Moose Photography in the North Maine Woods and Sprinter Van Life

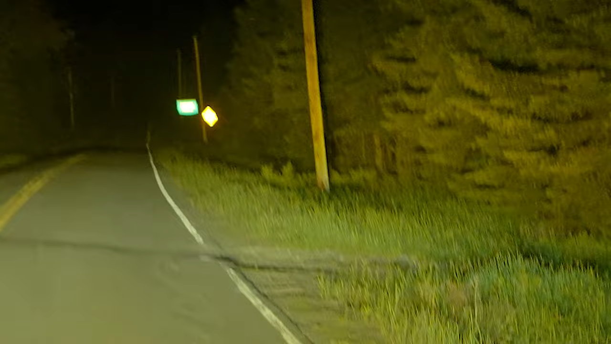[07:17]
This is true. One moose, no car is coming the other way.
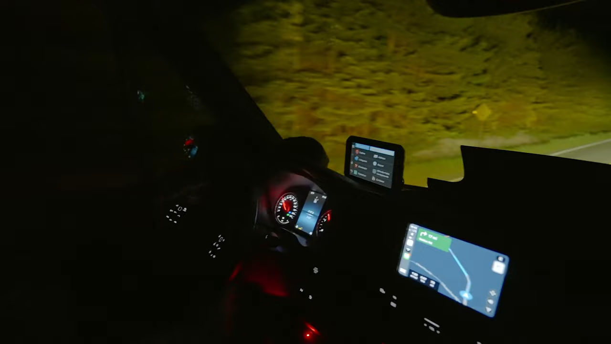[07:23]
So I think there really is a more moose than people ratio.
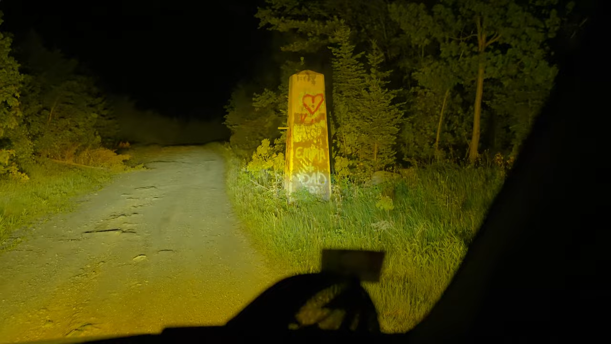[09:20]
Are really creepy with the wind going like that and these little weird, plus you know what, there's stories in my head. I'm locking the doors. What? The satanic worshipers that we heard about, they're possibly out here. Going through the gates of hell or here or something. Saint Knot is what it says on that pole right there. See it? Saint Nut. Not Nut.